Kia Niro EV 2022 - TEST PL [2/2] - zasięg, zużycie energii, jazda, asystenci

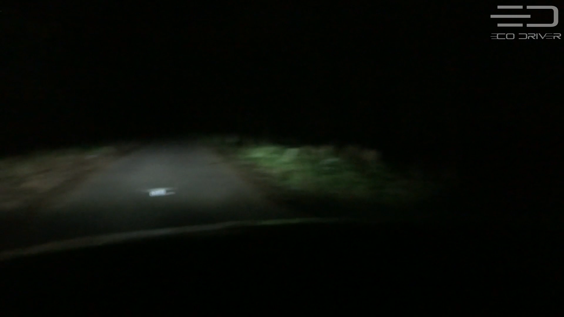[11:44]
ale no ta wysokość mogła być trochę wyższa, tak według mnie. One wydaje mi się, że świecą dość nisko, nawet na tym najniższym ustawieniu. No i światła drogowe, które świecą trochę zgodnie z oczekiwaniami, dość podobnie jak to ma miejsce w innych reflektorach bez samopoziomowania. Bardzo się cieszę, że automatyczne przełączanie świateł drogowych na mijenia jest seryjne od najniższej wersji L, czy tam M. No i kamera cofania po zmroku, która niestety trzyma jako taki poziom, że tak to określę.